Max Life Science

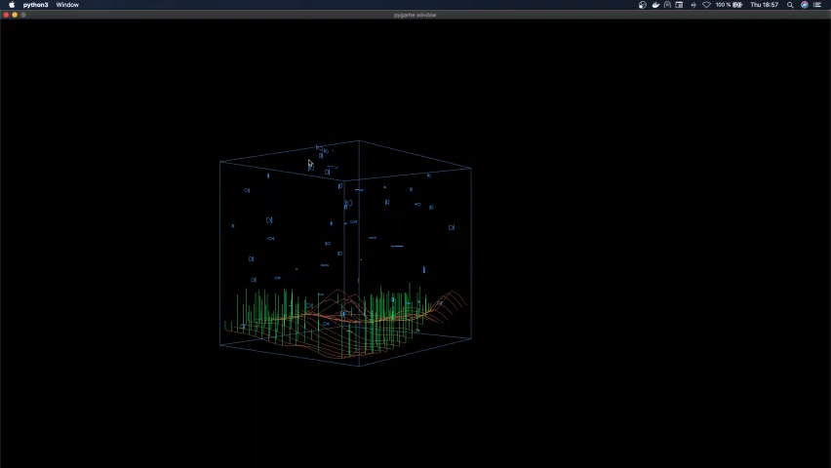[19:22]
You will sort of have the visualization of what is it actually seeing? How is the bottom looking? And then we will create the whole bottom when we start, and we will try to create it after what we see on the Google Maps as well, and try to find a sort of good ground, the tops.